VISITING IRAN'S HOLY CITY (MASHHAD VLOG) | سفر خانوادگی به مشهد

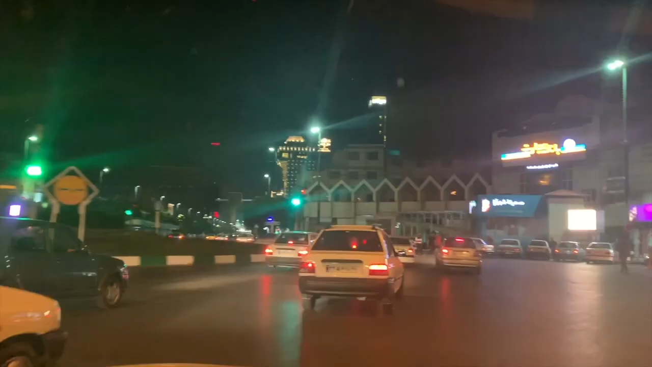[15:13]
So right in front of us is we're coming up to the shrine of Imam Reza, which is where we are headed to now. We are on our way, and this road has many hotels, as I mentioned.
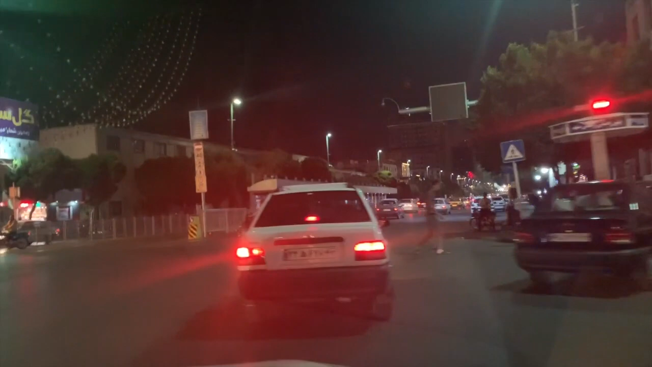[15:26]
So if you guys wanted to come to Mashhad, this road is on the same road as the holy shrine,
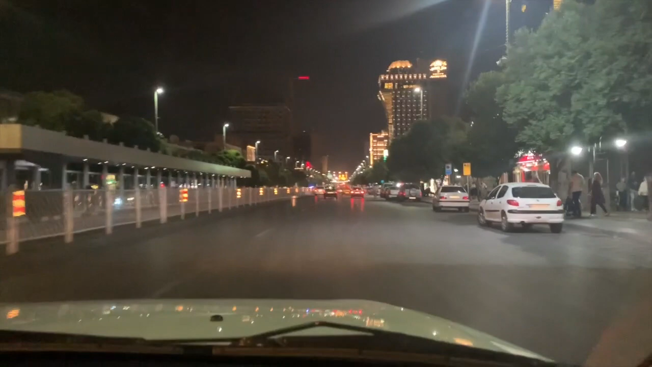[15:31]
and that is the shrine there. And here on the right is a hotel. It's called Amras.
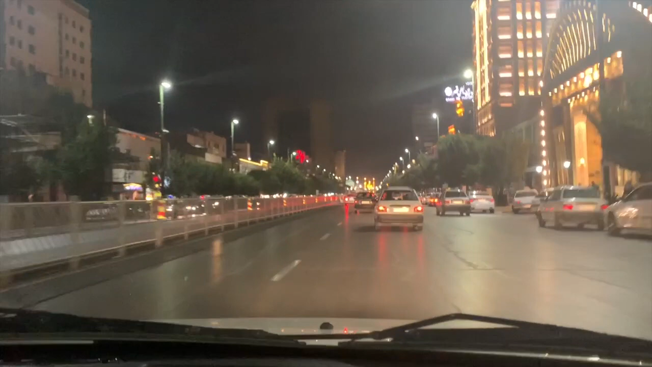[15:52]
And they are all towards the holy shrine, which is where we are going. And as you can see, people just turn in front of you while you're driving and don't care.